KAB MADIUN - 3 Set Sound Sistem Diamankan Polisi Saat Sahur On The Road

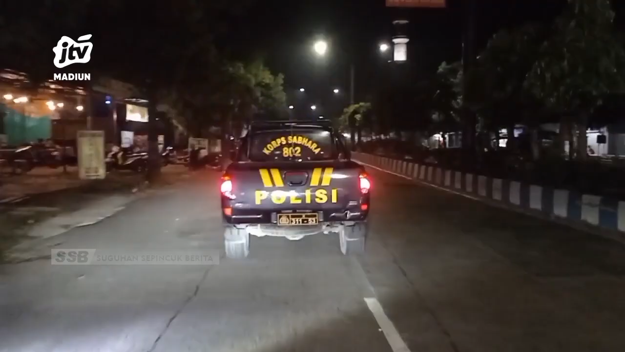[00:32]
Pihak kepolisian sektor Dolopo setiap menjelang waktu sahur mempatroli di titik-titik rawan,
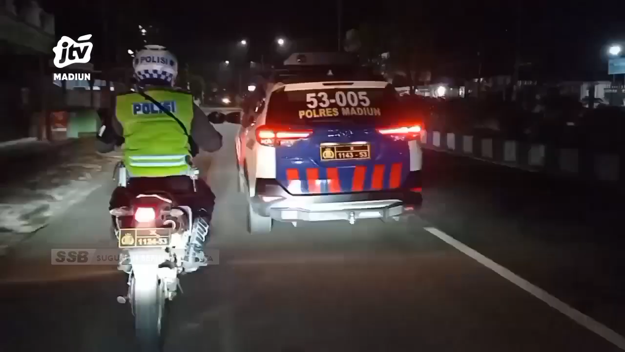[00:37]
guna mensosialisasikan kepada masyarakat agar tidak berlebihan saat membangunkan warga untuk sahur selama bulan Ramadan.